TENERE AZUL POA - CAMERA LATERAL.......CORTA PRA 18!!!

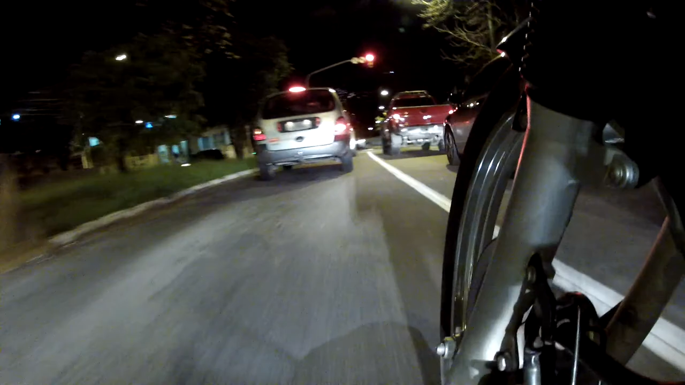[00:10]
Olha o dog ali quase Dog botando a cara pra fora ali, quase pegando a gente pela janela Vamos dar um jeitinho aqui Passou Pô, moto do lado, capacete igual ao meu, não tinha visto ainda
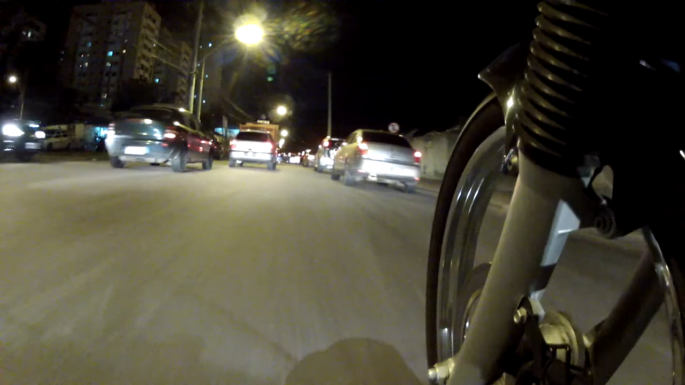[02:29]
Essa entrada da PUC aqui é cabulosa
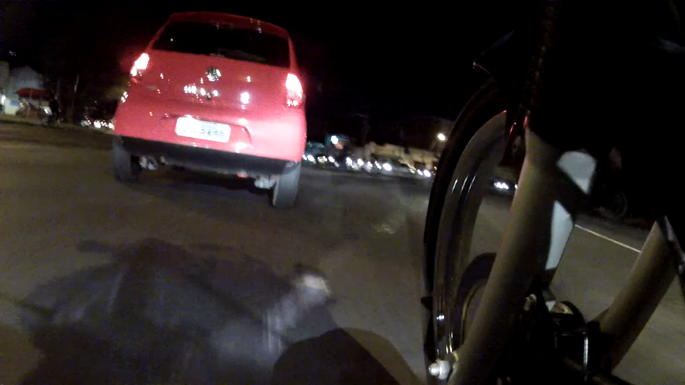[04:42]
Olha onde essa criatura está andando No meio No meio da pista Está louco Você é motorista da nova geração